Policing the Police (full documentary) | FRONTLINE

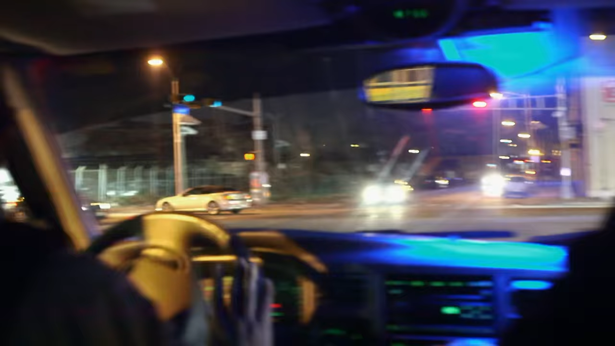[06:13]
As they roll up on one of the worst streets in Newark, a guy starts running.
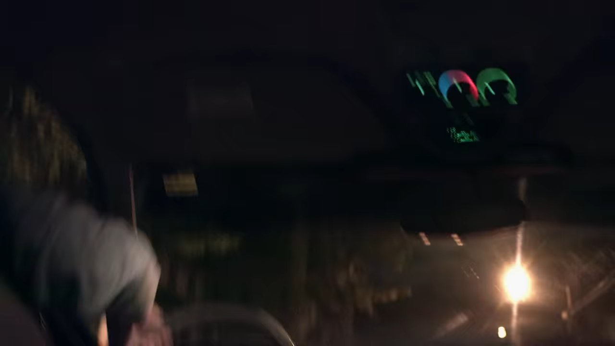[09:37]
Two guys start running as the caravan pulls up.